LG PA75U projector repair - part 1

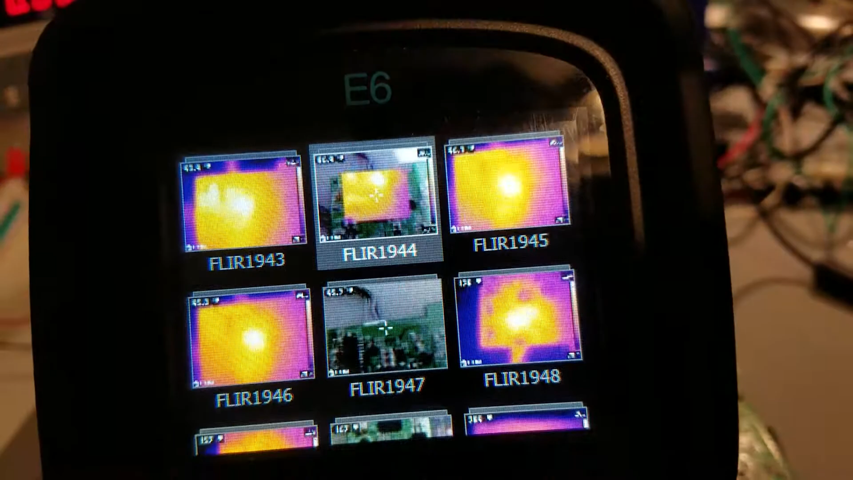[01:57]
They'll get you close but not quite, you know, you'll be like an eighth of an inch off or so.
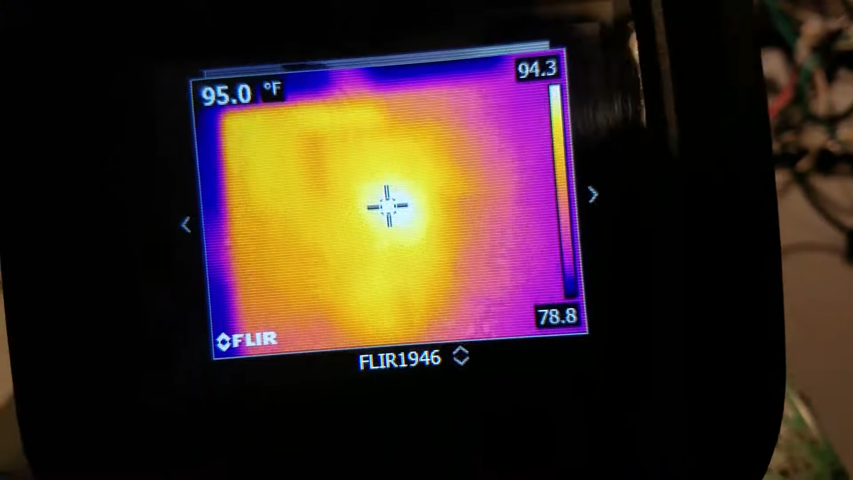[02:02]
On screen: spot 95.0°F
Which, when you're looking at the size of these components, an eighth of an inch is quite a big difference.
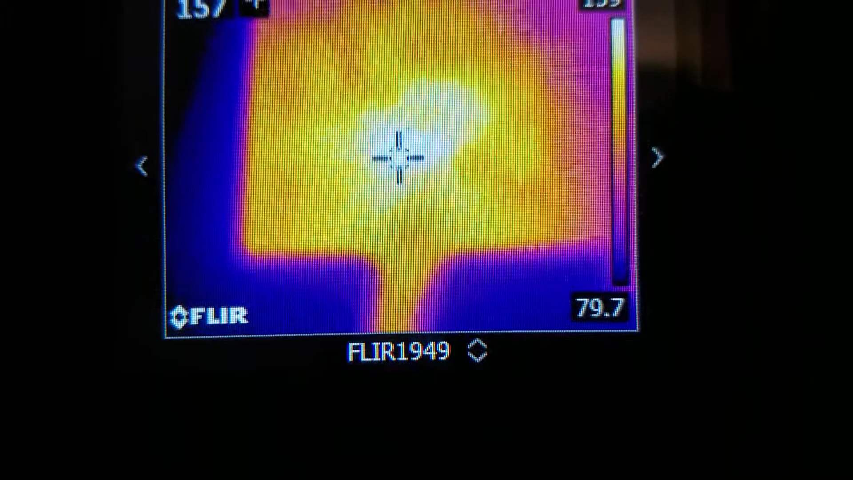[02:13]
And if it'll show... I don't know if I got pictures of the side that actually is the hot side.